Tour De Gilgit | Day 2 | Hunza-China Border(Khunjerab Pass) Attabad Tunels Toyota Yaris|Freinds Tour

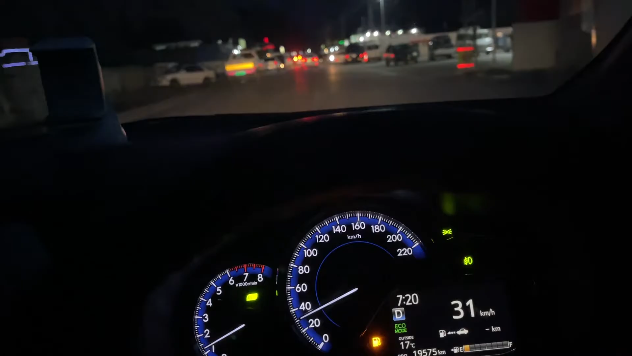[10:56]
ये देखिए जी ये, और ये पंप मिल गया शुक्र यार। अगले वाले से डलवाते हैं। अगले वाले से डलवाए?